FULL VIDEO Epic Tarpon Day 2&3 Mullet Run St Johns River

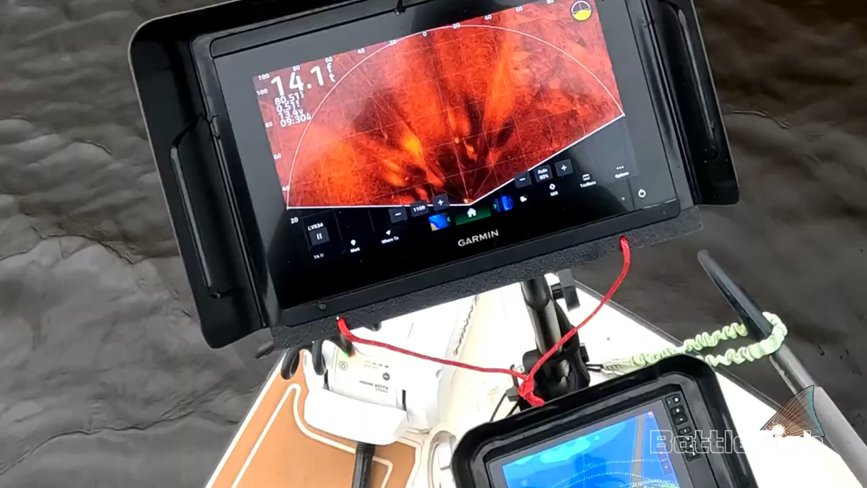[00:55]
So after almost 6 months of using LiveScope, I'm still
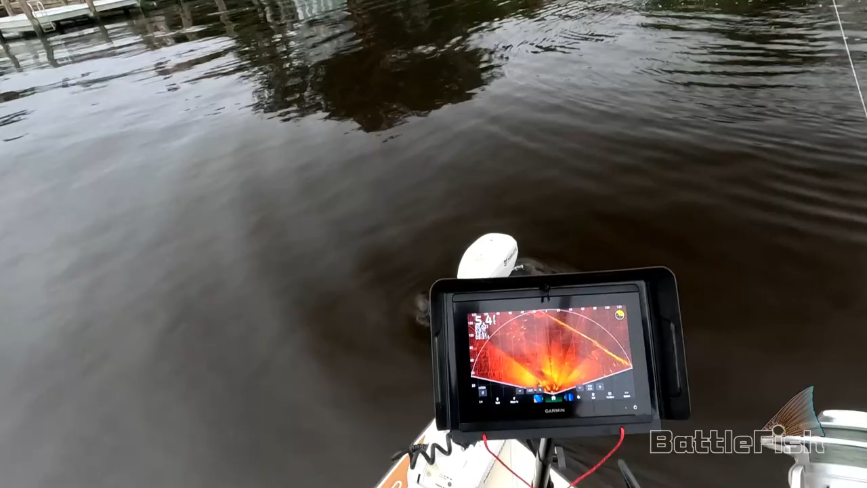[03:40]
I've got quite a few chasing redfish, and the great thing about LiveScope is you don't have to cast until you see fish. So it really cuts down on the casting.
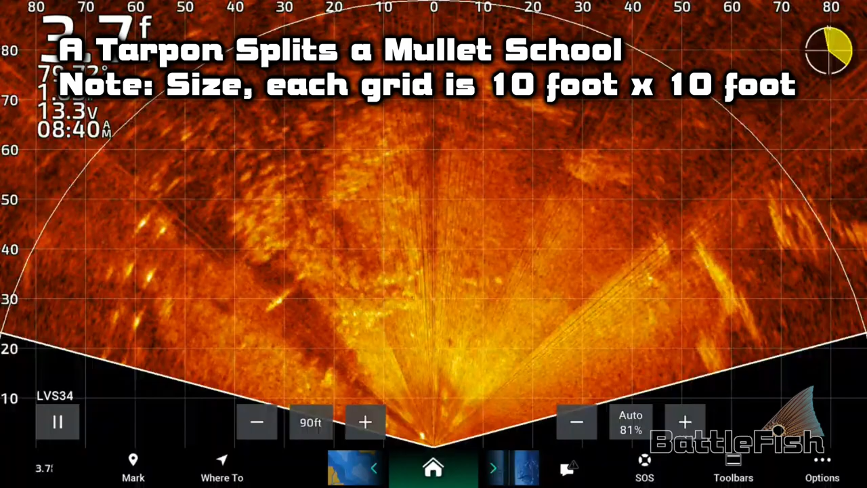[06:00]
The evenly spaced white dots to the left is a long dock. And there's another tarpon swimming to the left of that dock. I'm only guessing, but I'd say in the 3 days so far that I've fished the Mullet Run, I've probably seen 50 or 60 tarpon, probably thrown at 20 of them,
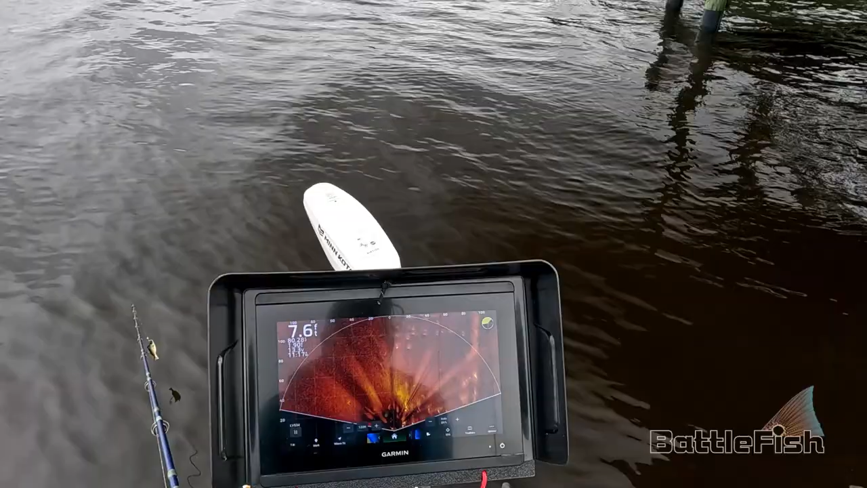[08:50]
Trolling motors on about 50% power. Scoping the area with a LiveScope. So one of the tricks is being able to stop the boat from moving.